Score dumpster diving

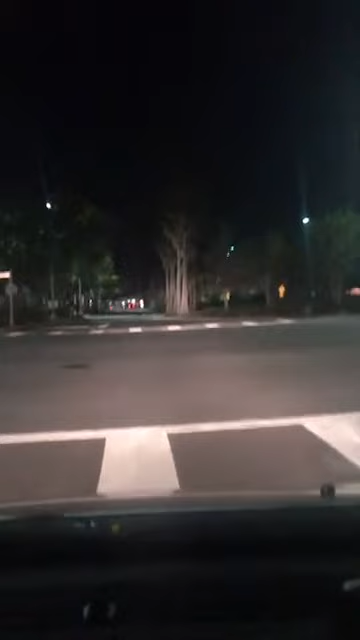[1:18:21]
That's messed up. I'm still on the hunt for this damn Bath and Body Works dumpster. I can't find it anywhere. Yeah, that is messed up. Broke up. Buckle up, Nolan. Yeah, I am. Damn, there's a dumpster right there. Damn it, and they're outside. Where the hell is this Bath and Body Works dumpster? Get in your seat right now and buckle up!